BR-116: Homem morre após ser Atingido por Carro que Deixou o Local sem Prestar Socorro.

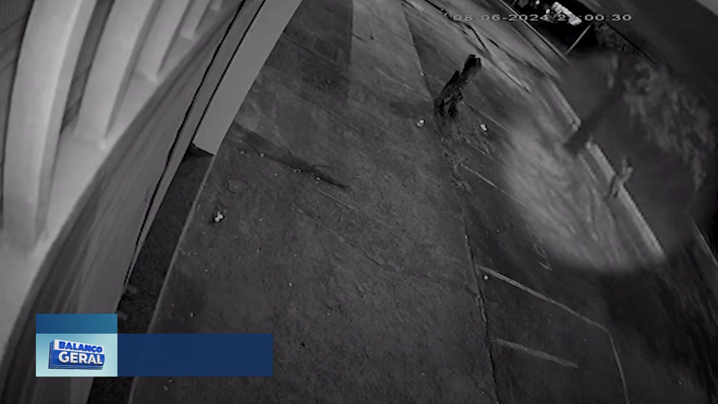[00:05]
A imagem mostra isso? Atropelamento? A imagem que mostrou ali.